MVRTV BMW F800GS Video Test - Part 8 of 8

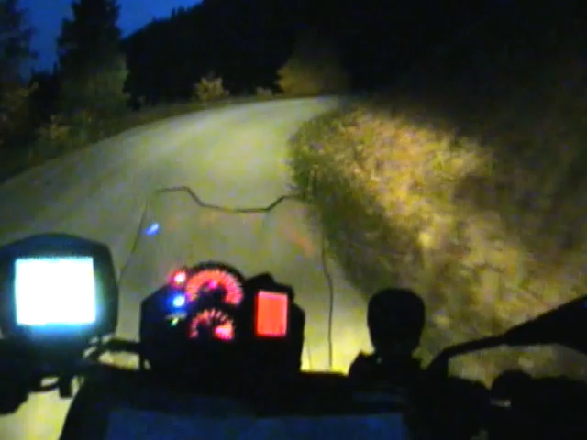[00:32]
Okay, the Zumo says I'm 9 miles out. I'm gonna turn in 4.3 miles. I just wanna make absolute sure that it agrees I'm on the route it established for me. Full of drop-offs? That'd be one. I guess this is why I never sleep.
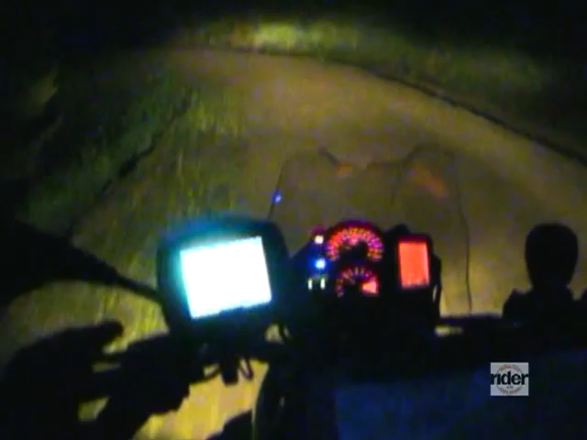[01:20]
You know, I'm doing an awful lot of climbing. Kinda curious here. Elevation. 9,728 feet and going up, and thermometer says 38.3. I love bikes that have temperature gauges. If you cycle through the computer here, it has temperature.
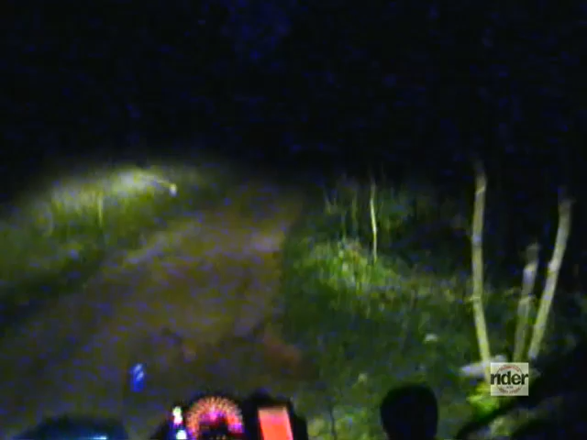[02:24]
I'm on the path it's given me, so I'll keep watching that before I go too far so I can turn around and not have to backtrack far. Yeah, I don't like what I'm seeing right now on the GPS.
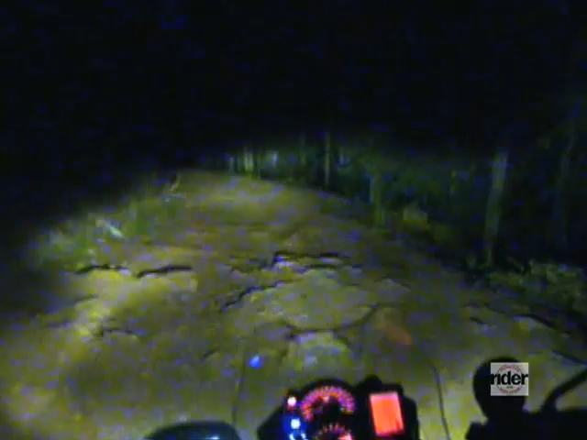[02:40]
So I'll take a closer look and I'll get back to you. Well, that road didn't mesh up with everything that was going on. So I've come back to the junction.
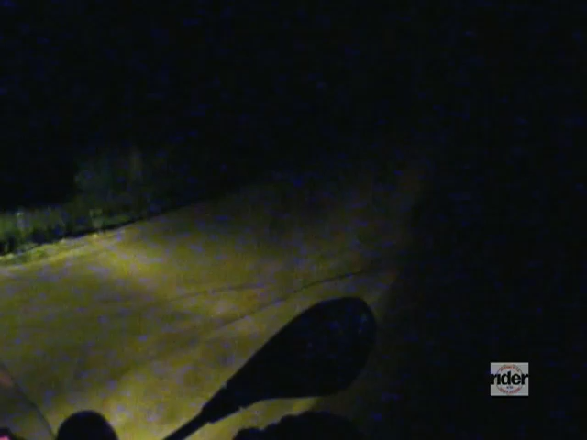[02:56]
And as I get here, coming with my light from this direction, I can see that the main road does continue on this way.
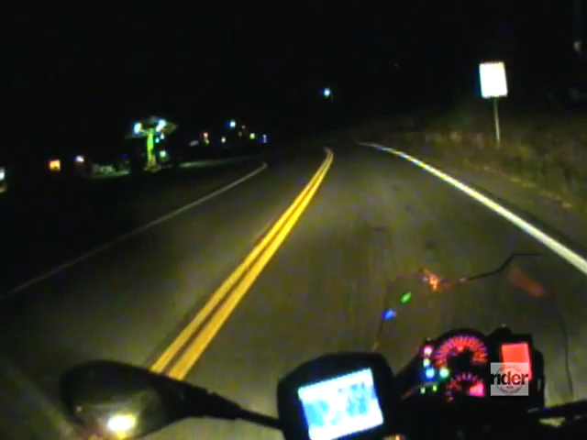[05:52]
First thing I come to, civilization. Looks like gas pumps. And the exact store the GPS told me about. Don't know if they're open. Cool.